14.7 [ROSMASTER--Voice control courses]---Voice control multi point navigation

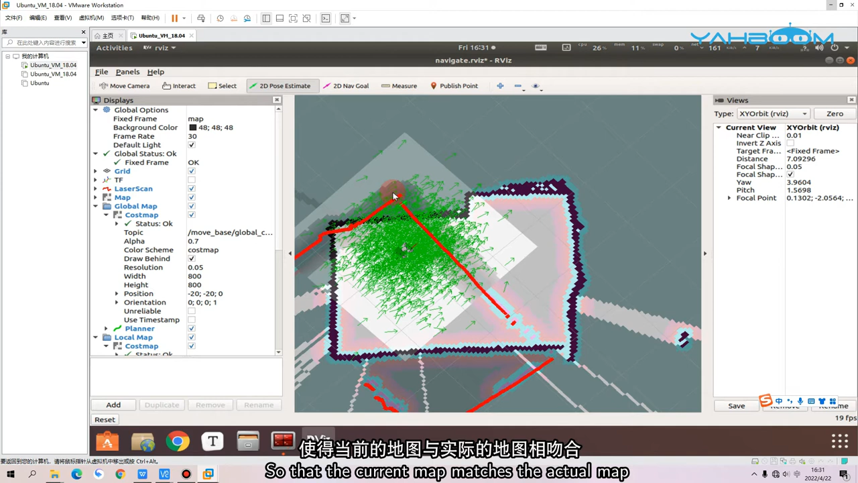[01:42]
际的地图相吻合我们先观察小车在地图中的实际位置然后再选一下
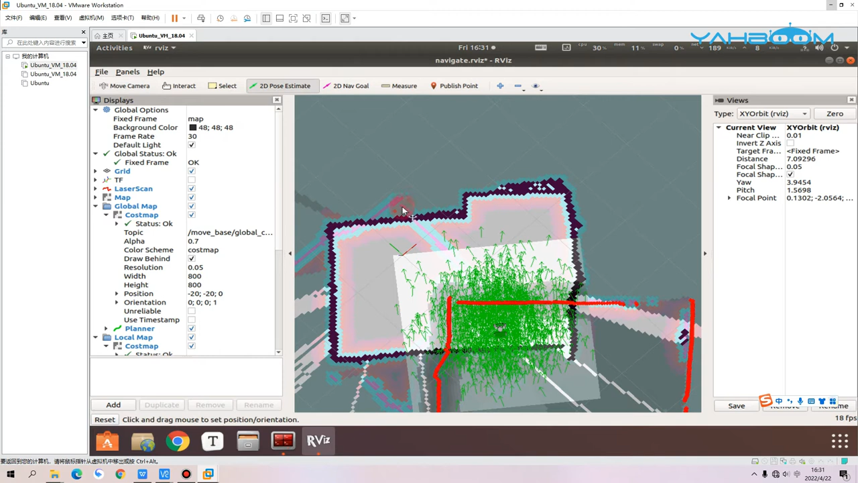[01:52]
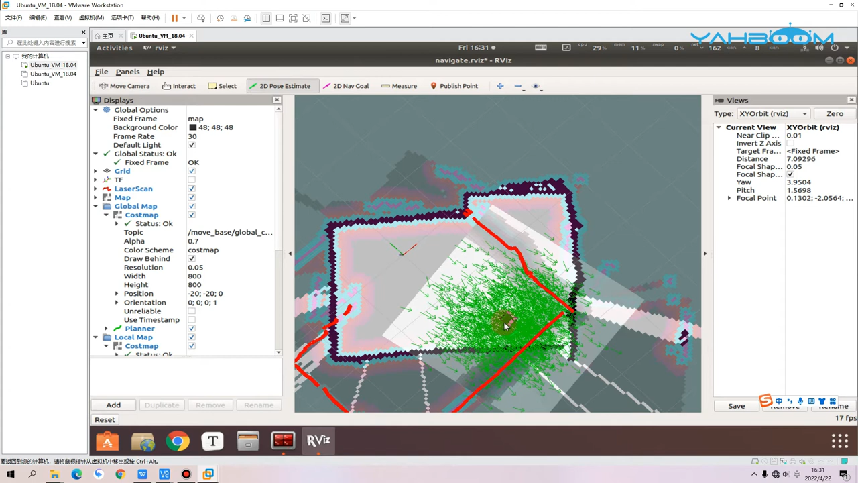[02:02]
现在这个地图已经差不多了我们稍微选一个点让它自己去校准一下这个地图
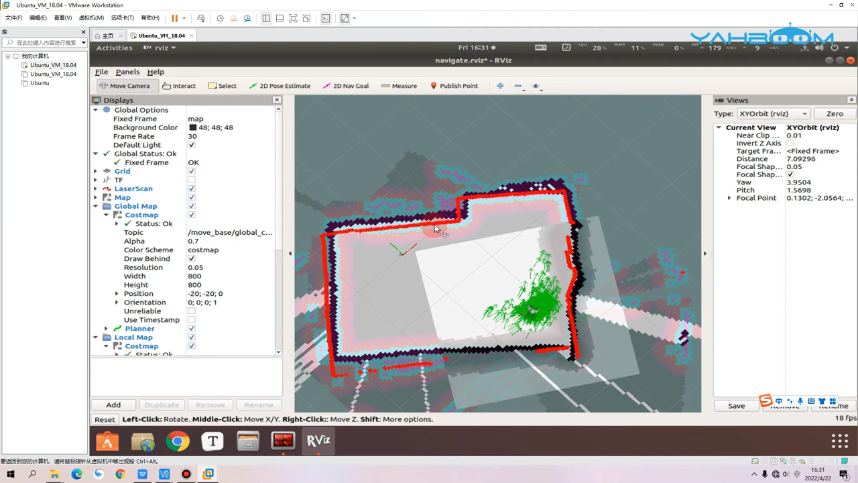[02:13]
接下来我们就在这个虚
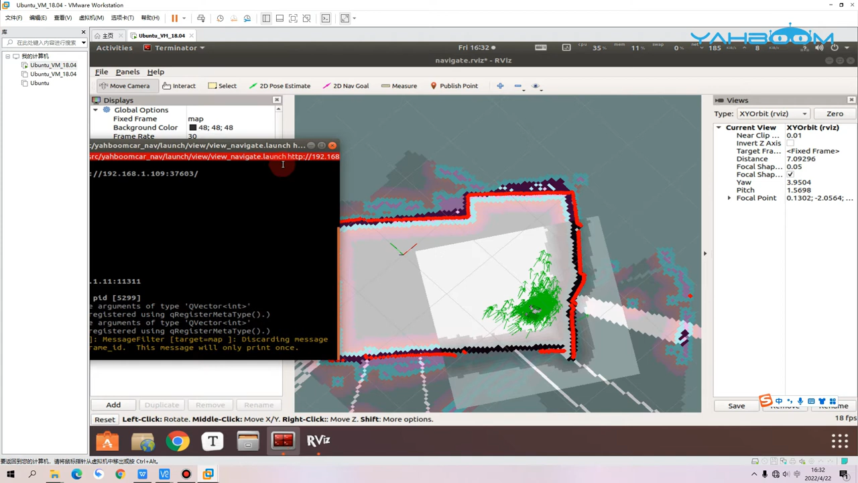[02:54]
我们选择一号点在这个位置
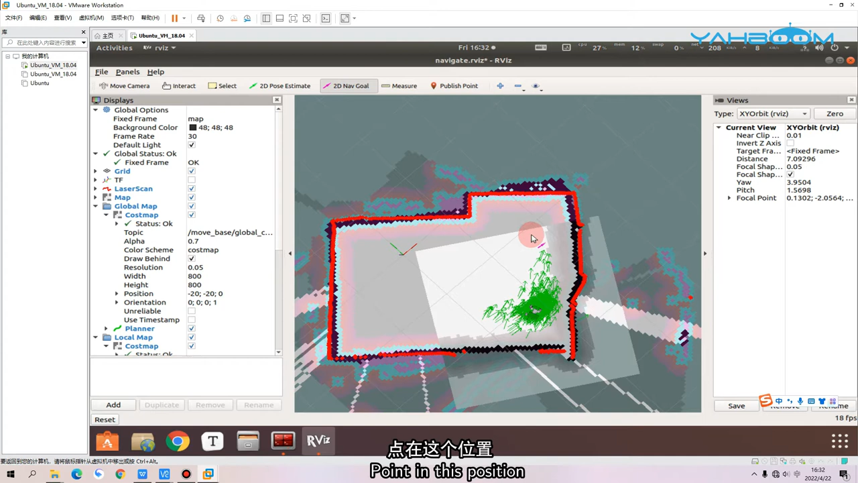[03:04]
我们可以看一下当前的这个内容记录下XY和这个ZW四个数字我们现在就可以把这个内容呢改到我们的程序里面我们打开这个浏览器输入小车的IP
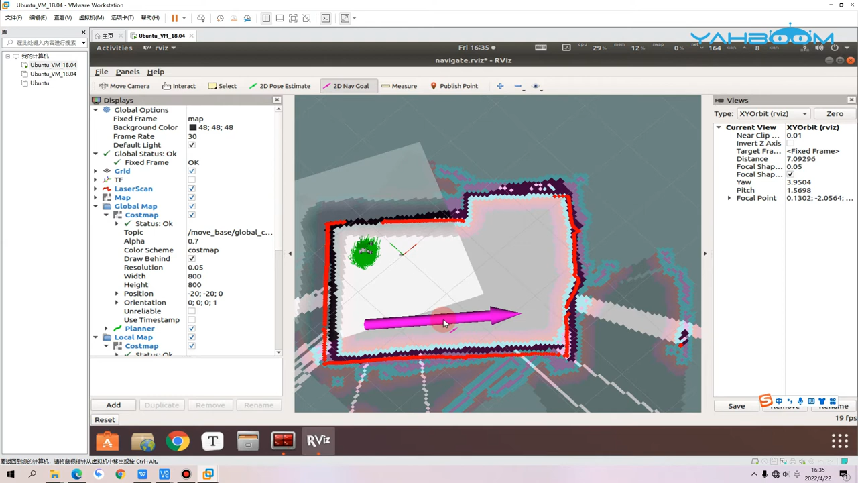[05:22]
接着是三号点好好好
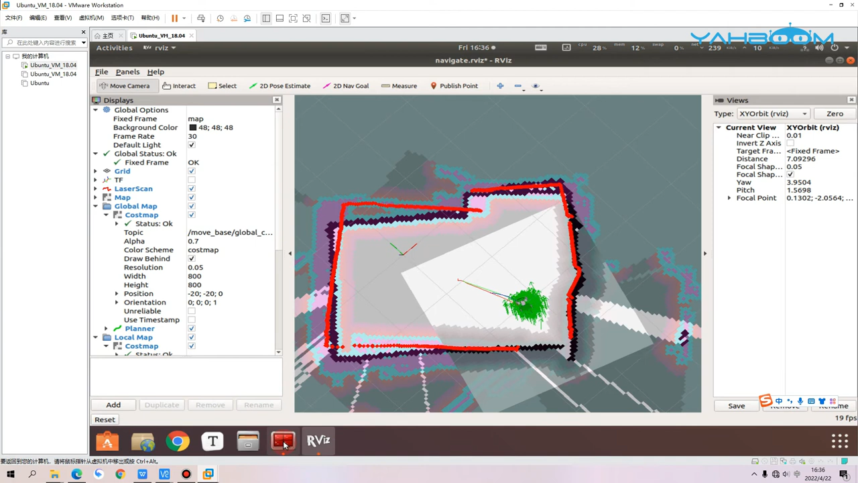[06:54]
把圆点的这个SYZW也复制过去